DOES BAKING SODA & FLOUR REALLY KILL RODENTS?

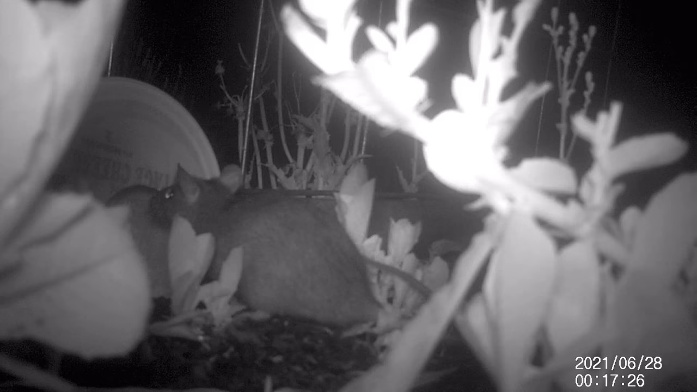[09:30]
Oh my God, is that a rat or a mouse? Okay, it's big. I think it's a rat.